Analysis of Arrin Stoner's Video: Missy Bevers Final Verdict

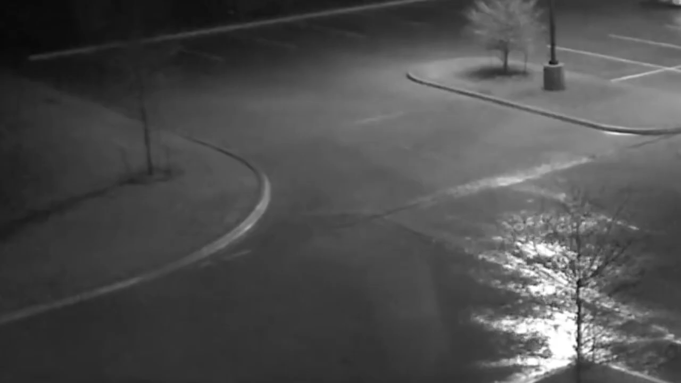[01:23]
In agreement with Aaron's conclusion, it does make sense that someone up to no good would step on the car's brake to slow down as they look out the driver's side window to focus on something at SWFA. If I saw this quote-unquote face in the window during my research into Missy Beavers' case, I probably also would have fallen down that rabbit hole similar to Aaron. But I think his use of an edited photo to create a sketch and then look at mugshots to match up is kind of pushing it a little too far,
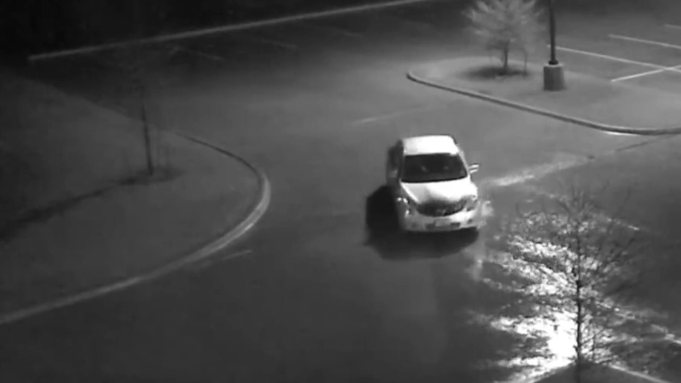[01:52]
even though the similarities between the face in the window and his suspect and his history could make sense. Against Aaron's conclusions, when this video was taken, it was raining very heavily. It was at night and the car is about 100 feet or more away from the camera. It's way too blurry to see details in the car. In Aaron's video, he said no one is allowed to copy or share his content, so I'm not allowed to show it here. This is my screenshot since I'm not allowed to use his, but it's around the same time.
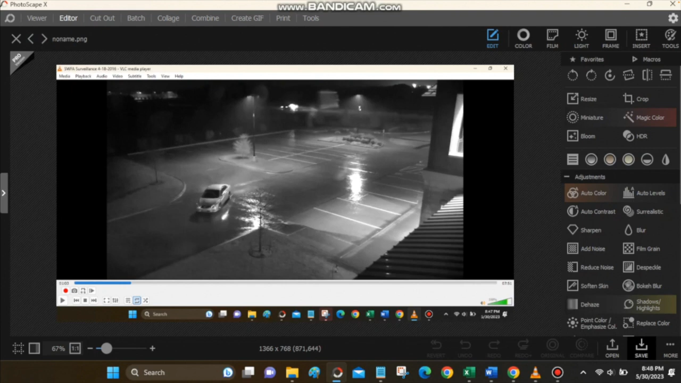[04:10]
So I copied that and I pasted it into my Photoscape X photo software and then I zoomed in and I cropped it even more using window snipping tool.